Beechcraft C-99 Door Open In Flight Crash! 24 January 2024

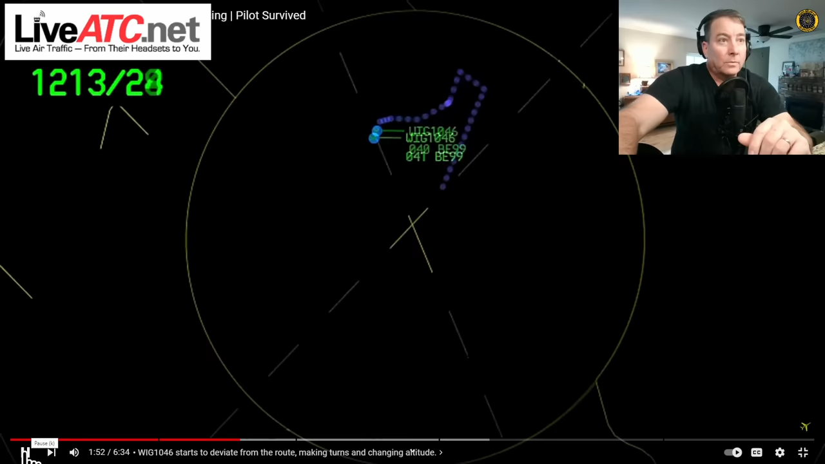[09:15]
Desperately trying to get a hold of him. Wigan 1046, knocking in an ident or a reply. Ident again. Wigan 1046, Washington, approach. And care for 10, change my frequency, 124.9. Care for 10, 7, peace. Care for 10, thanks. And I'm going to keep trying to get a hold of Wigan 1046. And actually, can you just try and see if you can get a hold of them? Wigan 1046.
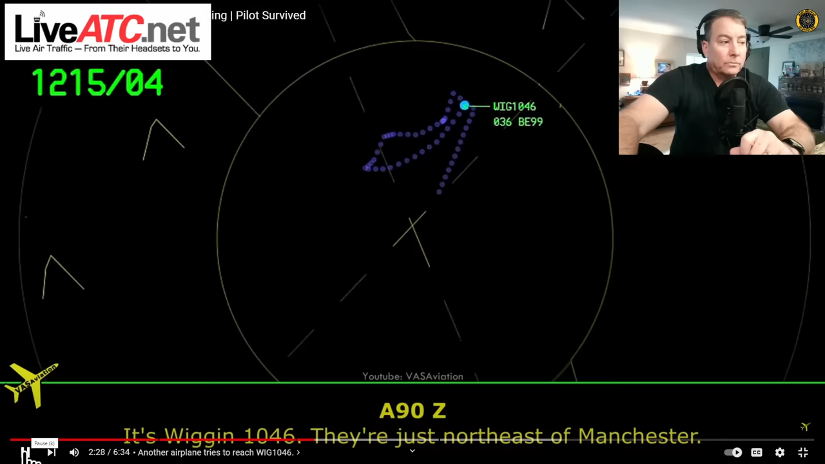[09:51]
They're just northeastern. On this frequency? Yep, 124.9. So care for 10, tries to get a hold of Wigan's 1046 to no avail. The pilot continues to struggle with the aircraft. Is he attempting to slow the aircraft down in an effort to relatch the door?
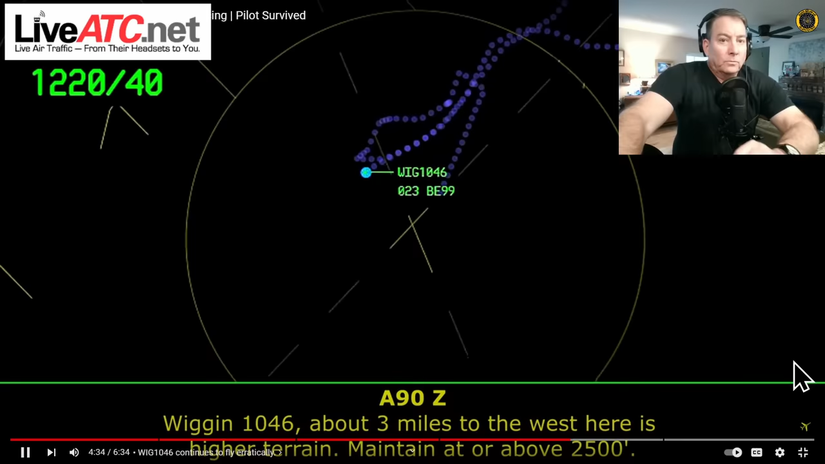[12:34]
Wigan 1046, about 3 miles to west area of higher terrain, maintain at or above 2,500.
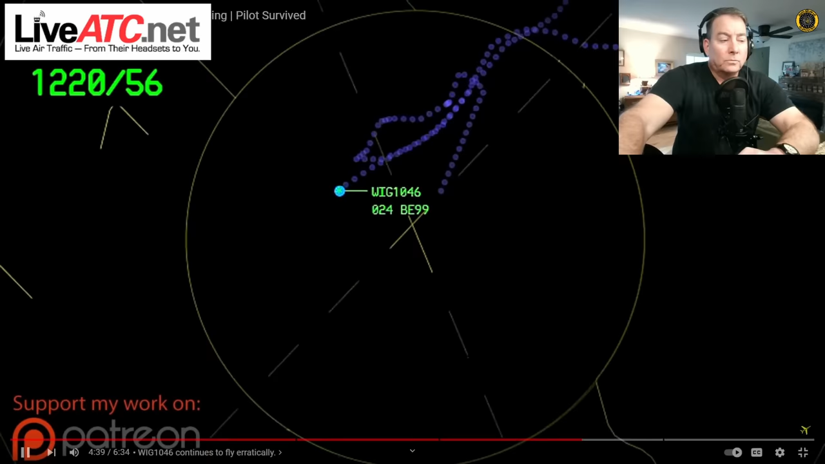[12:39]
Wigan 1046, if you can hear me, fly heading of 190 and maintain at or above 2,500, expected for the ILS 3-5. They're trying to get him on this instrument approach here for Runway 3-5.
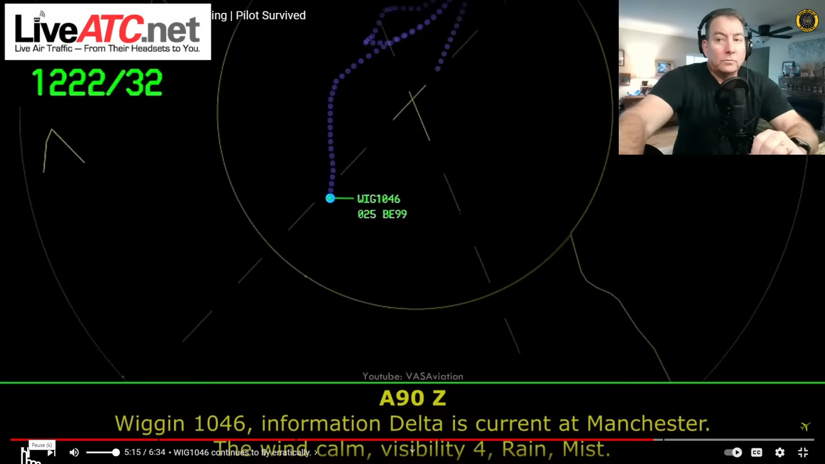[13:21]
And Wigan 1046, information Delta, turn to Manchester, the wind's calm, distilling 4, rain, mist, ceiling, 9 or 100 broken, 1,400 broken, 2,100 overcast, temperature 2, 2.0, altimeter 3-0, 2-0.
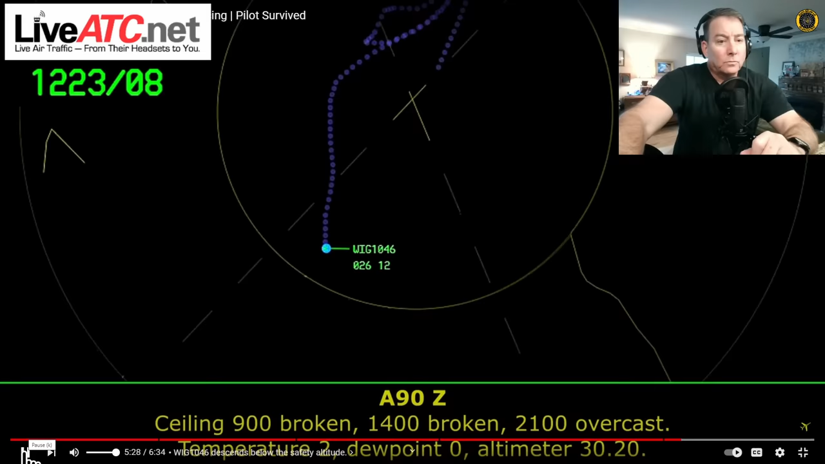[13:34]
Below altitude alert, Wigan 1046, minimum altitude, IFR altitude in the area is 2,000, check your altitude immediately.